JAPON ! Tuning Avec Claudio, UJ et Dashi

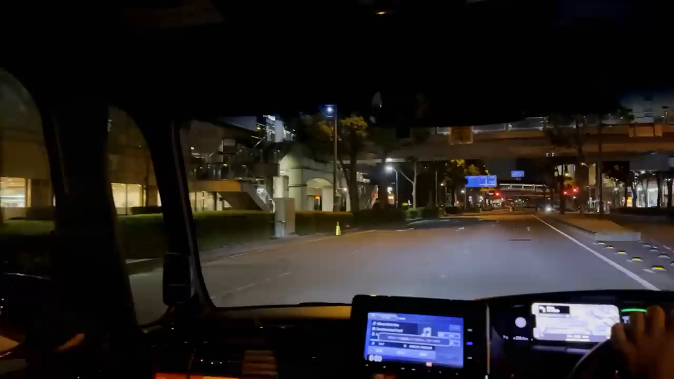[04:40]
Ouais, la propreté, regarde. On dirait que ouais, ça vient d'être construit quoi. Ah, y a pas un papier. Ah, un papier. Un papier. Oh là là là là.
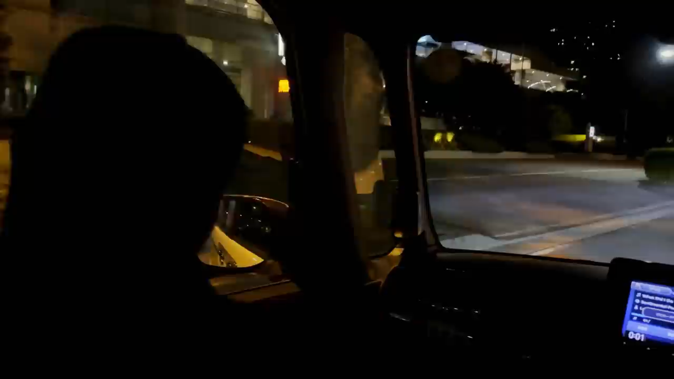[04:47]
Oh, une canette, une canette. Oh là là là là là là là. Attends, c'est une station service ça? C'est quoi à droite là? C'est une station service. Le mot service, c'est toujours à quelque chose.